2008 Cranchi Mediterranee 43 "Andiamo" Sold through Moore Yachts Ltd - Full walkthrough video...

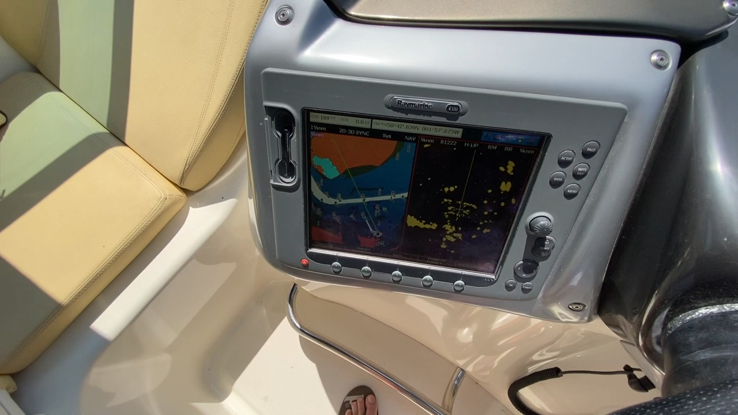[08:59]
We've got this on the chart plotter and radar screen at the moment.